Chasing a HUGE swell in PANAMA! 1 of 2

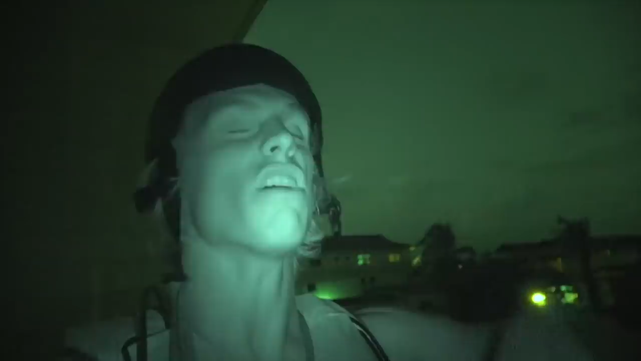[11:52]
A little bit of wind, you can see that tree moving a little bit,